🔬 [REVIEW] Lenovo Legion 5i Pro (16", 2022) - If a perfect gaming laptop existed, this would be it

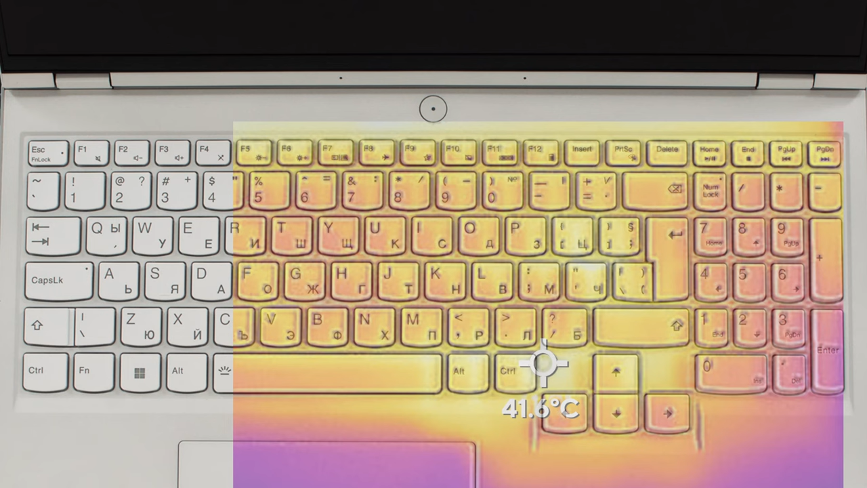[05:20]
On screen: spot 41.6°C
In terms of comfort, the middle of the keyboard reached 42 degrees Celsius, which is pretty great, compared to last year, which was 10 degrees Celsius hotter.